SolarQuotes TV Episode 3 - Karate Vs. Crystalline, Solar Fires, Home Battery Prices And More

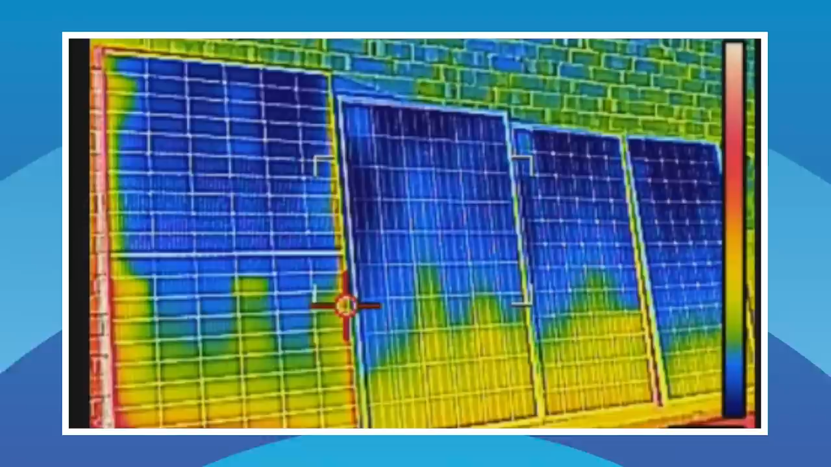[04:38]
Just to be clear, blue is cold, red is hot. Okay, so on the far right panel, what's going on with that one?
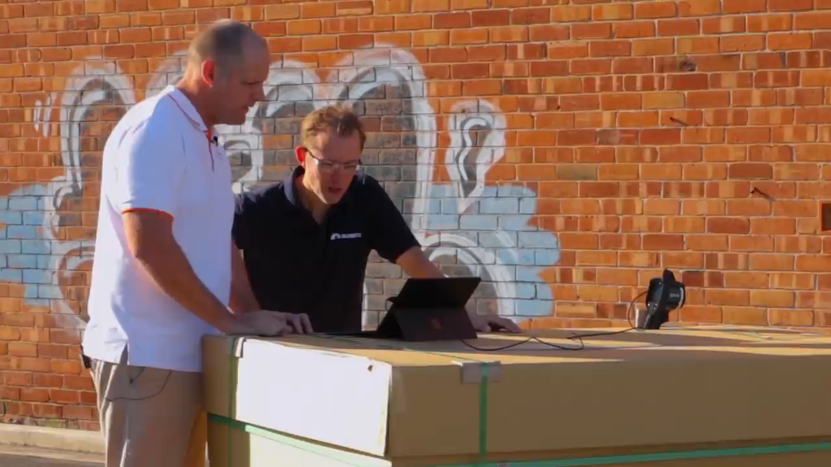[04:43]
The far right hand panels, I'd say it's had a hard life. Okay, should we go and have a closer look at that panel? Sure, yeah, let's do that.
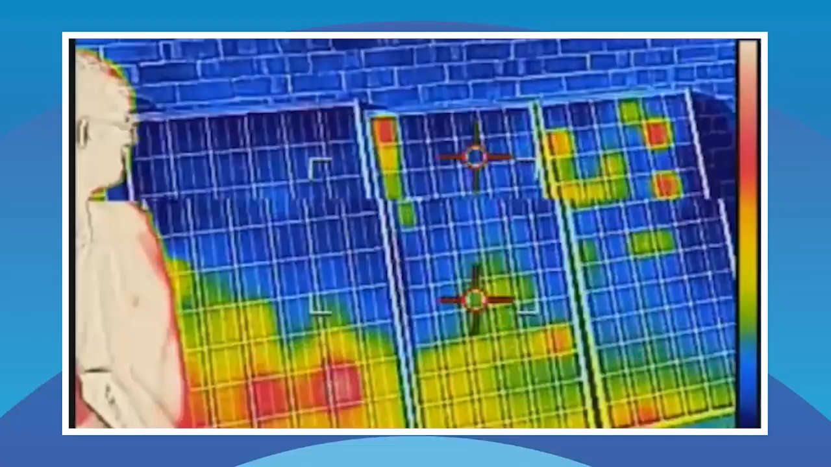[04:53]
So this panel is looking a bit shady. Now I'd say just looking at this, it's got a lot of impact marks.
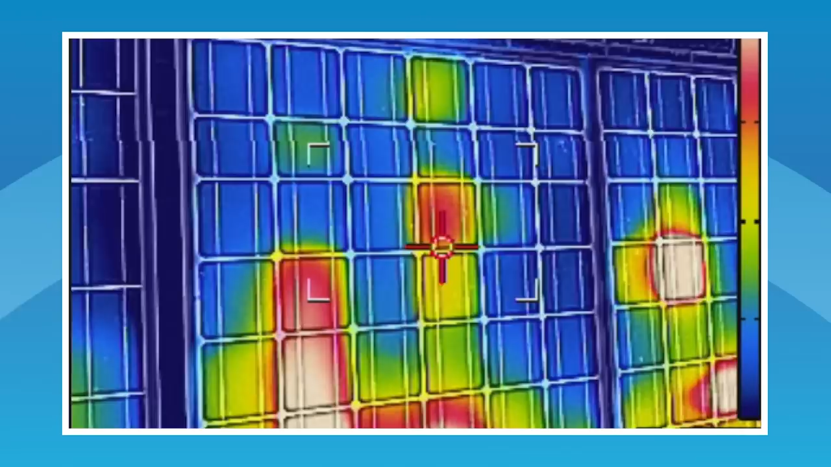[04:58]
So this is what we'd classify as a stood on mark. Right there. And it's getting quite warm.
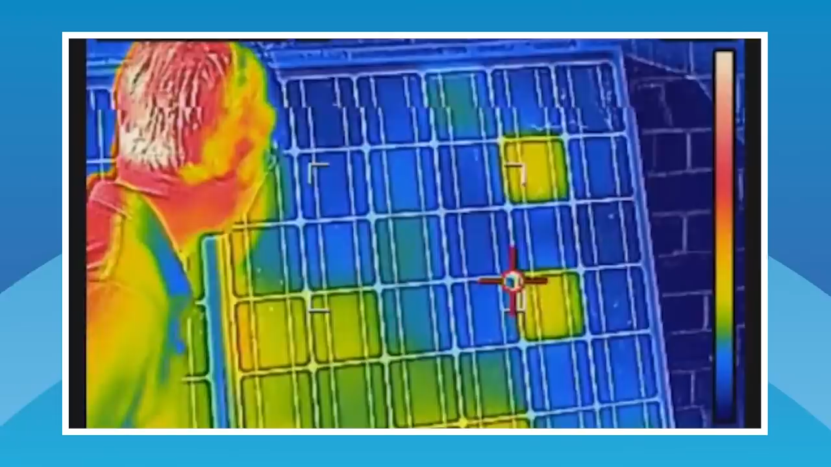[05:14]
All right, so we've seen that some of these panels aren't in very good shape. Mm-hmm, yep.
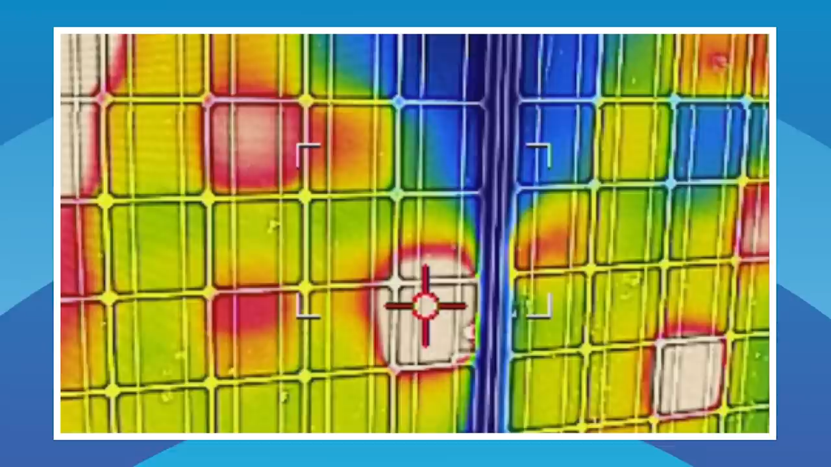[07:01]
So I guess this is where you would have been standing on it. Check out the karate kick. Look at that.